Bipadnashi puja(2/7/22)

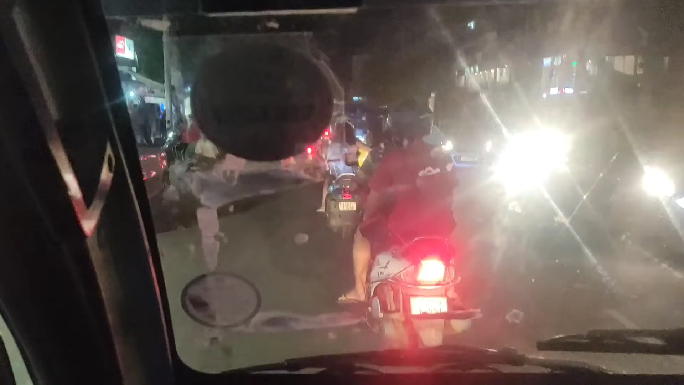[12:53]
যেতে না যেতেই জ্যাম। ছটাতে বেরিয়েছি, 7:30 বাজে, ঘরে যেতে যেতে বাজবে 8টা।
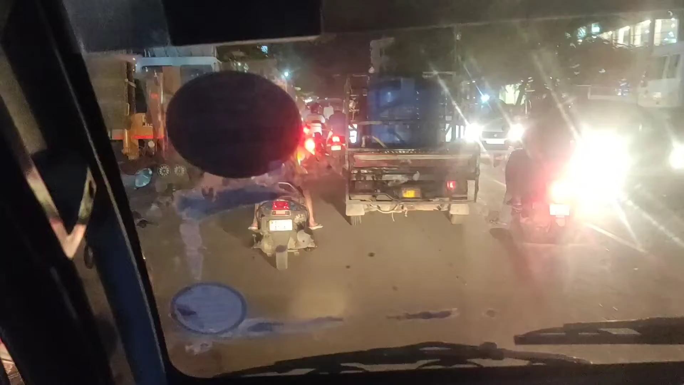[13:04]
এই ট্রাফিক জ্যামের জন্য
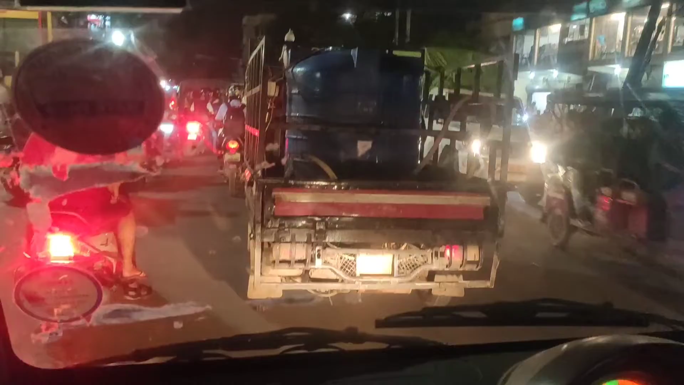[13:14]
দেখ, বাবা বলে কি কখনো তোমরা ঘরে গেলে না, মানুষদের জ্যাম শেষ করে না। দেখ তো জ্যাম কোথায়,